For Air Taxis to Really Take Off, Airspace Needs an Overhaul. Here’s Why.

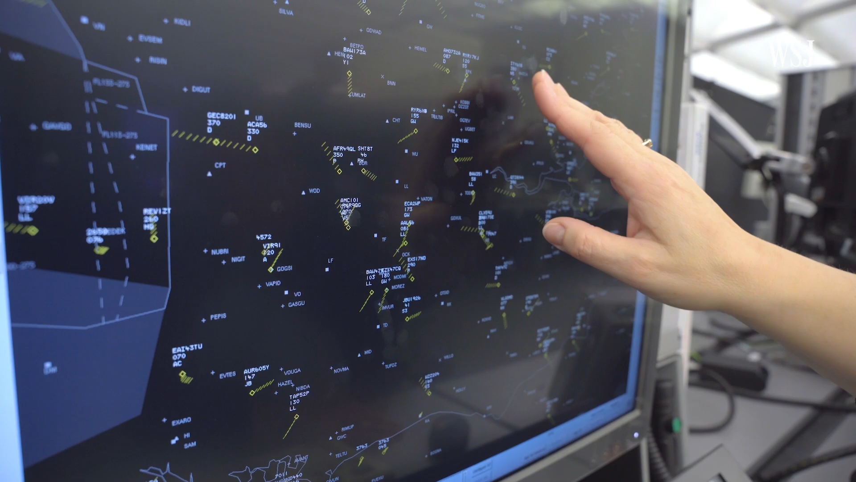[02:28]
It's the job of air traffic controllers like Fran to help aircraft safely navigate through that airspace by speaking to them.
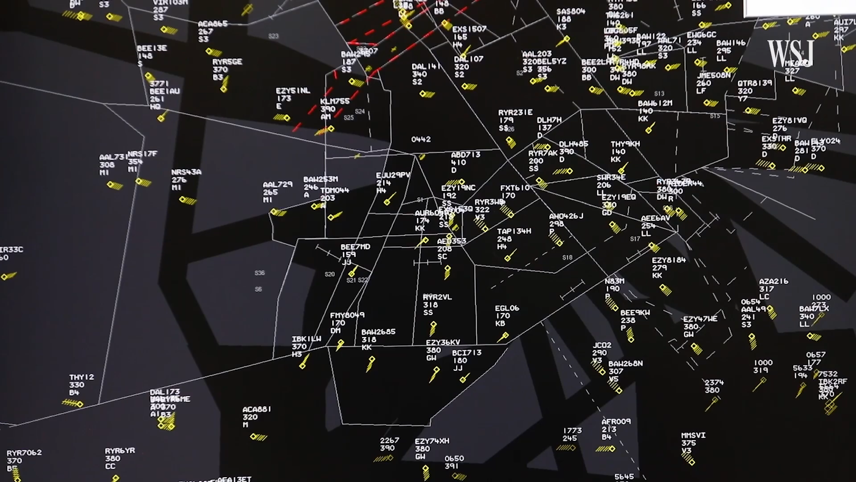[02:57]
which is often controlled airspace where you do have to contact air traffic control.
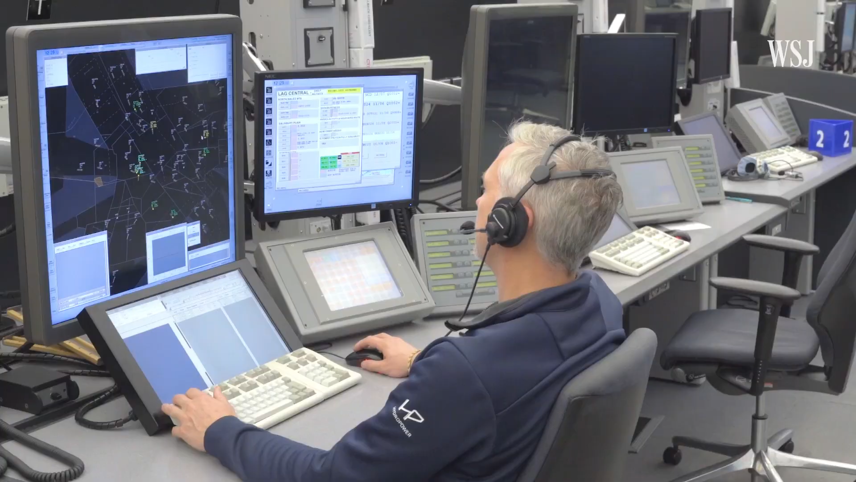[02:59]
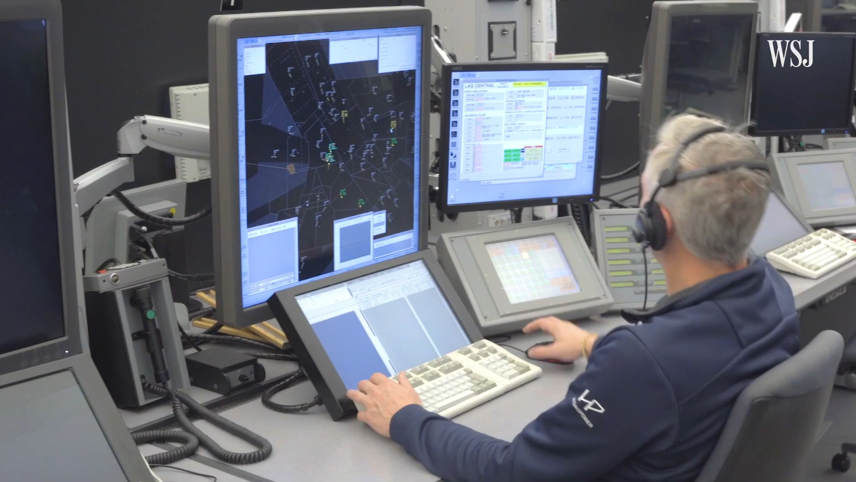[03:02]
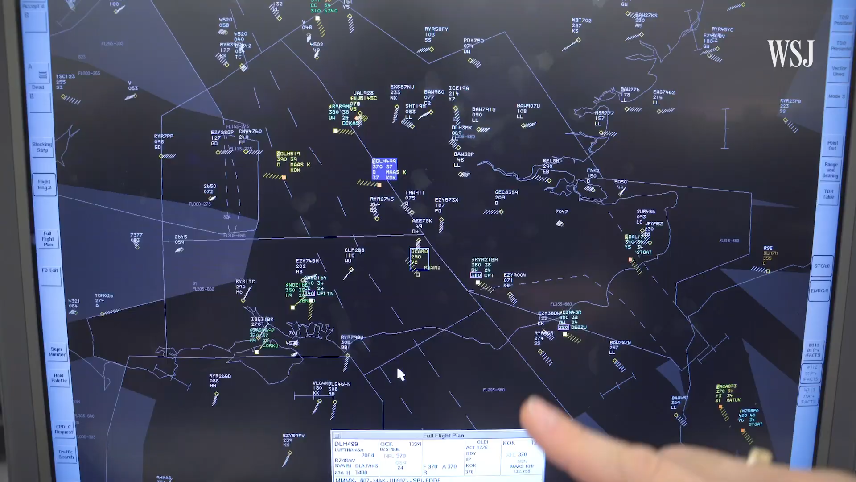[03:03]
And while some information can be shared digitally. Every time we need to give an instruction to a pilot that is what we would consider safety critical.
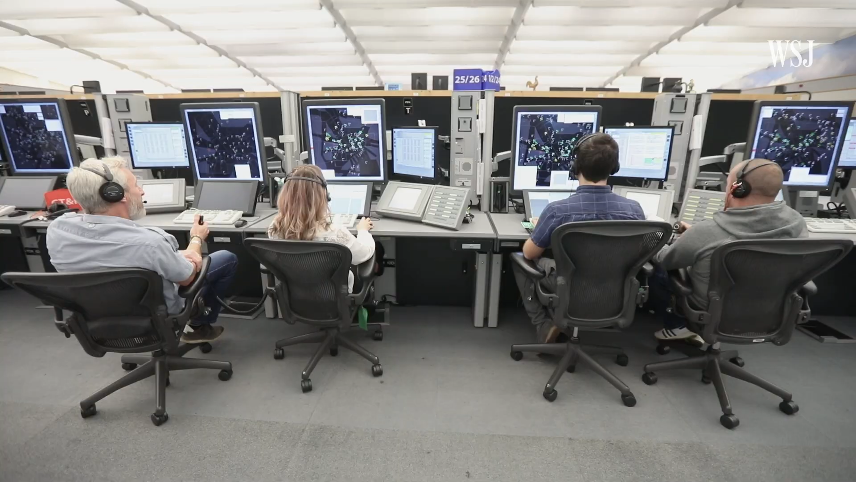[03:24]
Is there a point in which you say, sorry, we can't accept any more aircraft in this airspace today? Because so we do manage the number of aircraft that come into the airspace.
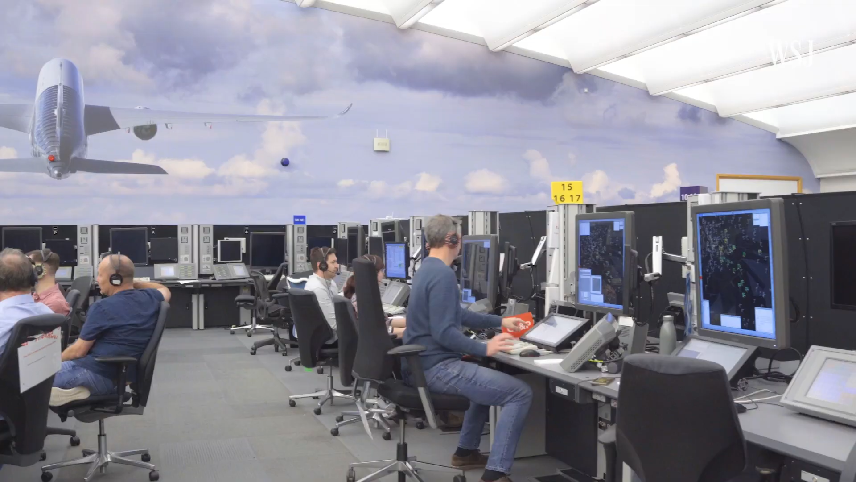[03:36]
And that's based on a lot of different factors. We still have to talk to the pilots a lot. And so that's often one of our limiting factors is how much you can actually speak. OK, cool.